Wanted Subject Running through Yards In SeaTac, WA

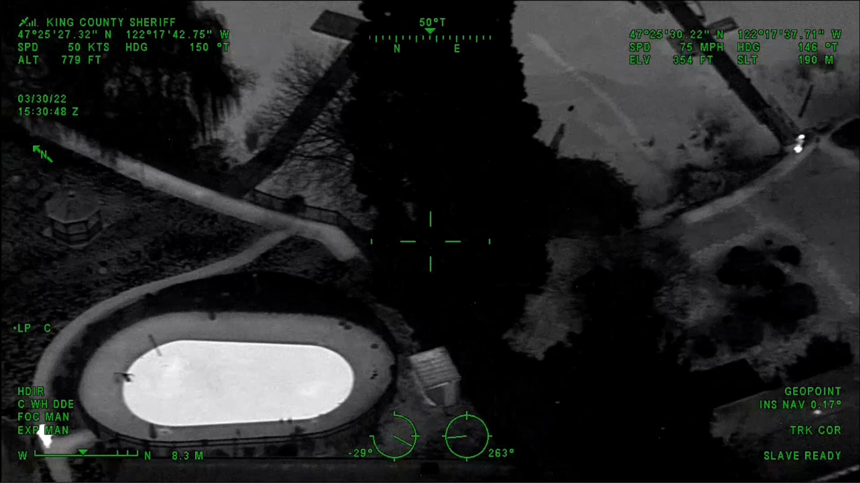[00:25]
He's running eastbound from the landing in Amboy.
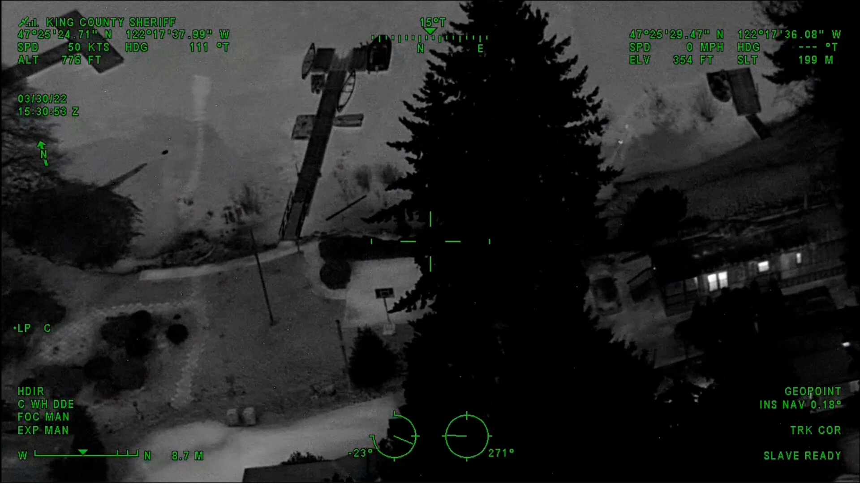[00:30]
Affirm. There's an officer by the pool. If you just start running along the lake, you might catch up behind him. 6-2, we're topping.
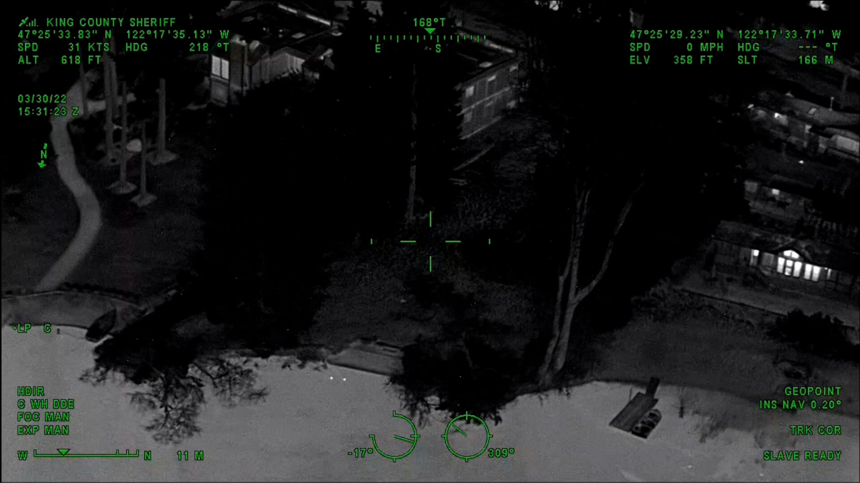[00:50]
Yep, come down 29th and 30th towards the lake from 200th, and you guys can start coordinating them off. Car 6 Florida, Guardian 1, where you got man now? It looks like he's hunkered down in some trees, or like maybe under a deck, still at the south end of, it's 30th. Yeah, car 6-4, I'm right down here by these docks.
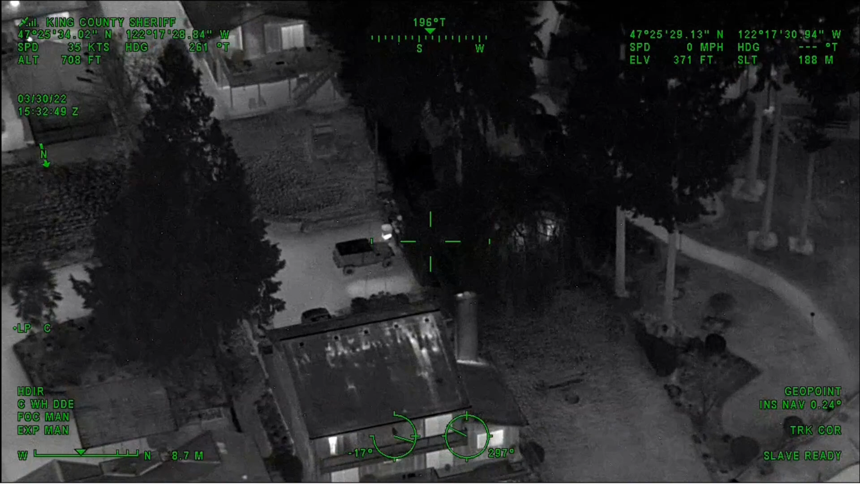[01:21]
I got Lincoln 17 is on a white deck, a little boardwalk there. Yeah, if you go due east from you, Chad, he's about 5 yards to your east. I'm back in my car. I'll be there in a couple of minutes.
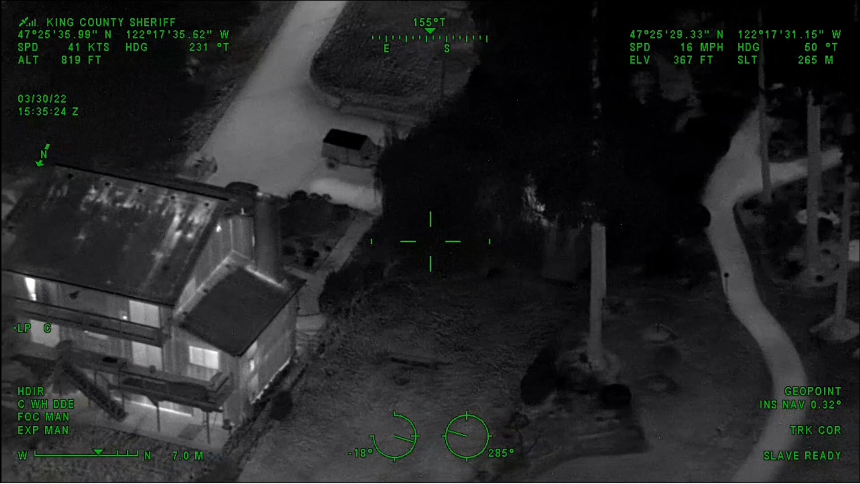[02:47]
Yeah, I'm by a aqua blue house. I think it's number 17. I got a shed in the back that's got a door that's partially open. Yeah, good one. He was just running along the shoreline. He wasn't hopping fences or anything like that.
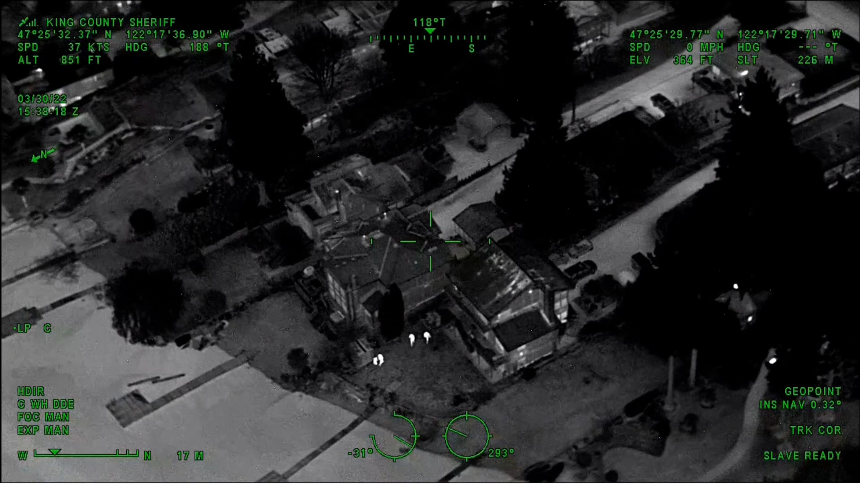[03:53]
3208. Okay. Everyone, he should be west of where K-9's searching.
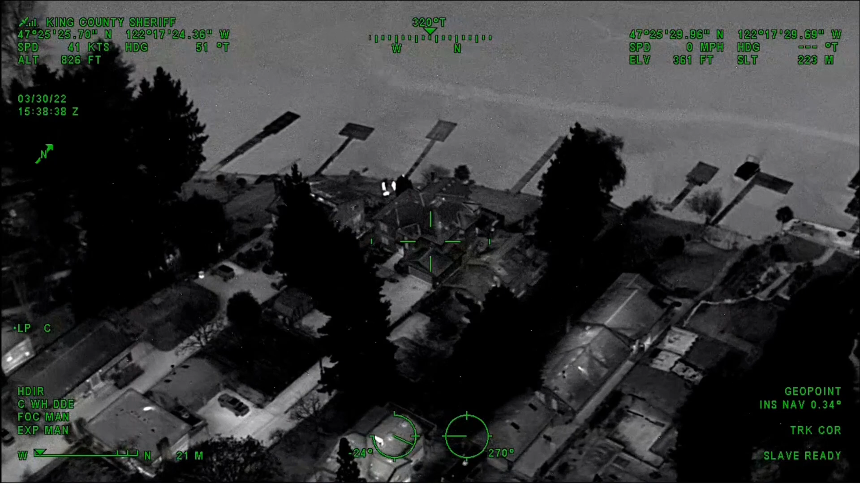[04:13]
Somewhere in those trees, houses. Guardian 1, we didn't see him go any further eastbound from where you're at.
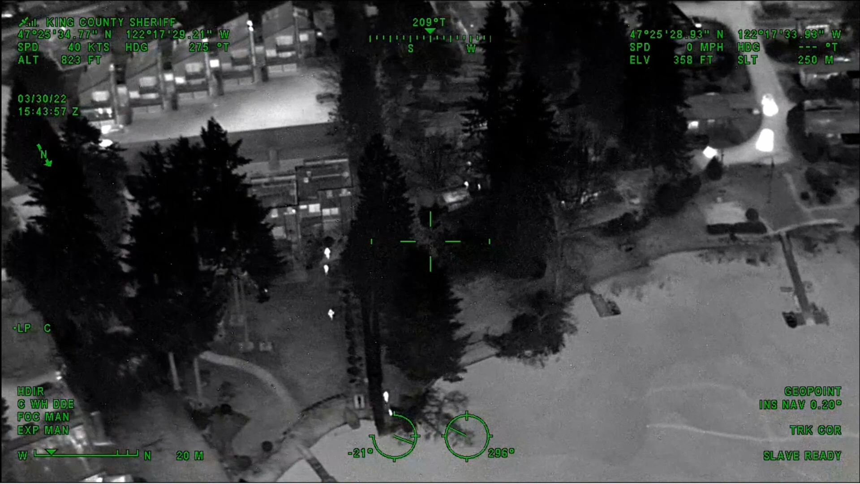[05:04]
I would start looking under boats or in those crawl spaces.
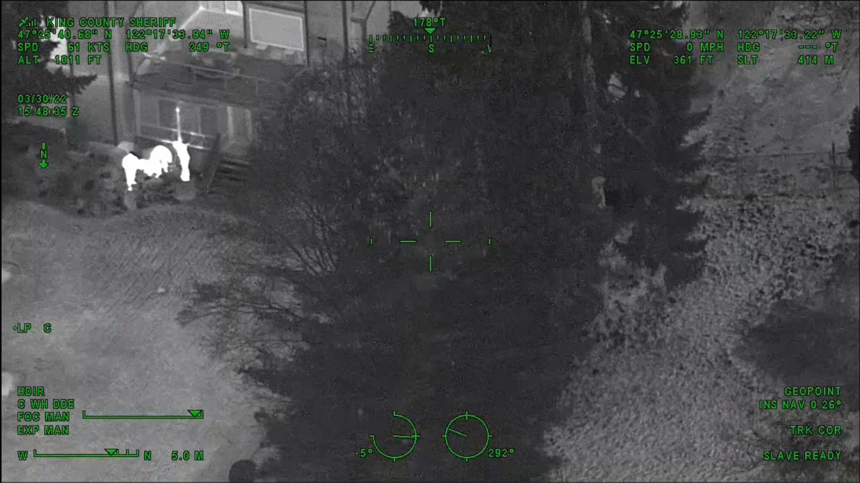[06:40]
Q39, I'm in the blue cap down here.
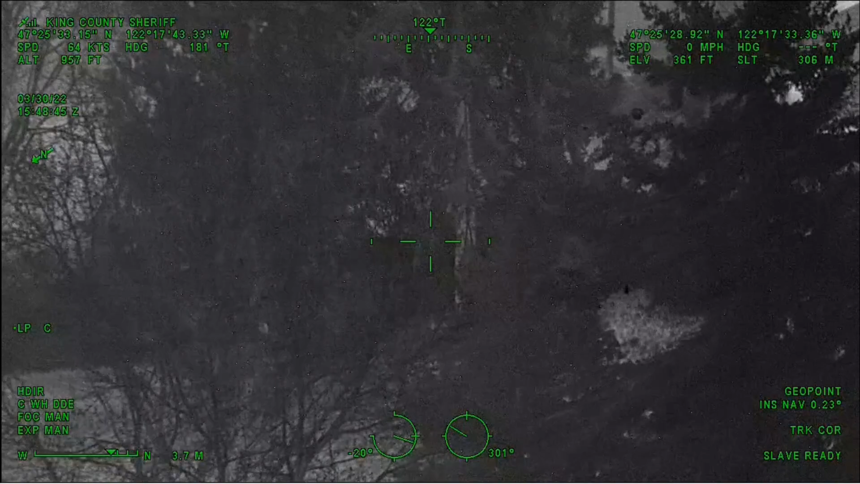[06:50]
Is this where your last saw the suspect? Yeah, in that vicinity. I think I'm working out another hot spot that's right in that yard. I'm going to have you guys check out just a sec.
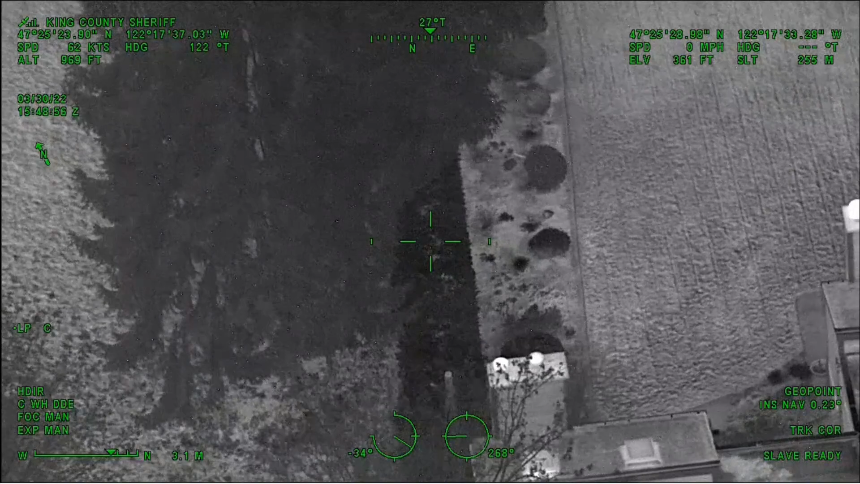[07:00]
Copy. So for those who aren't on scene here, this guy had to have gone into the water to get around to here.
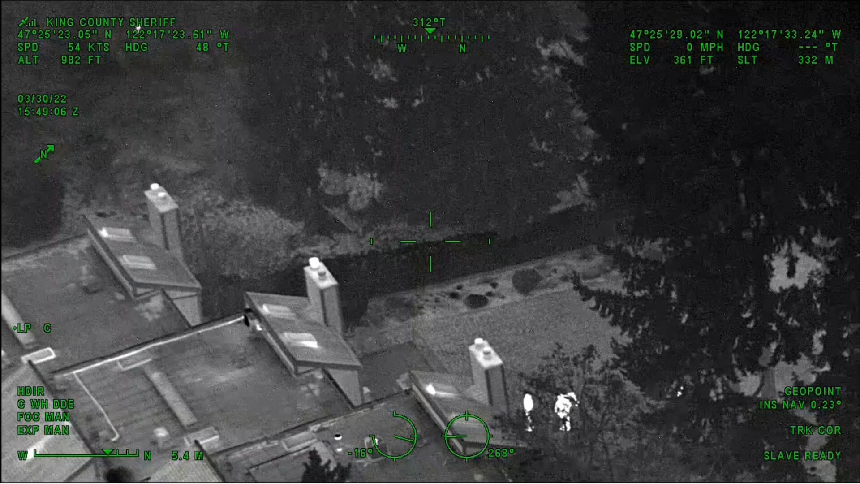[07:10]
So he's probably pretty cold. Yep, Guardian 1, I've got him.
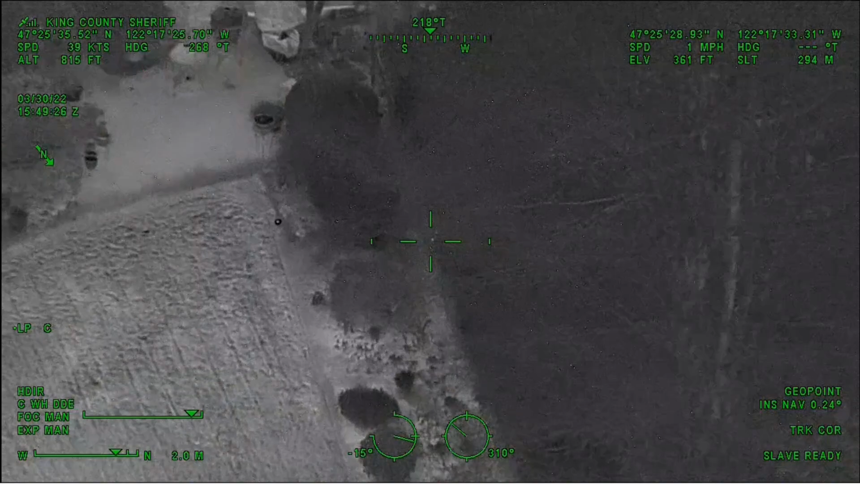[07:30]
He's about 20 yards to K9's direct west. He's just on the other side of that fence and hedge line laying down.